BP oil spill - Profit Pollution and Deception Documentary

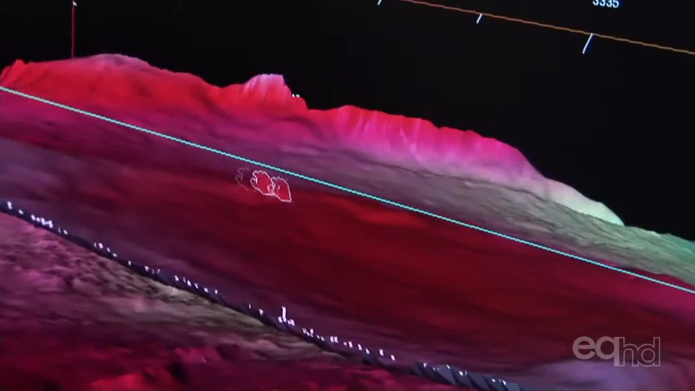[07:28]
To find the oil, but also to identify risks and dangerous high-pressure zones where drilling speeds must be scaled back.
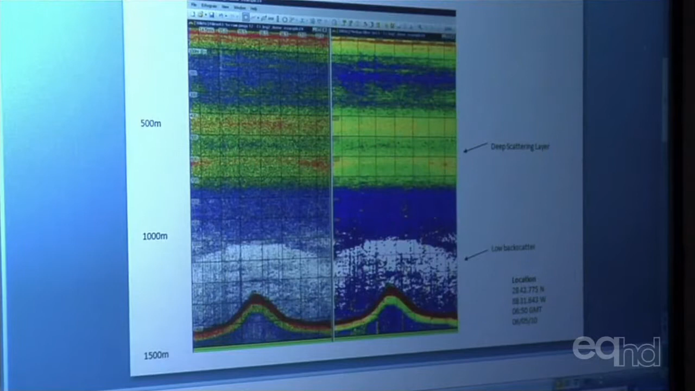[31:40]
In fact, at a depth of 1,200 meters, a solid oil plume is discovered. In this area, upwellings occur, which naturally lift nutrients from the deep sea.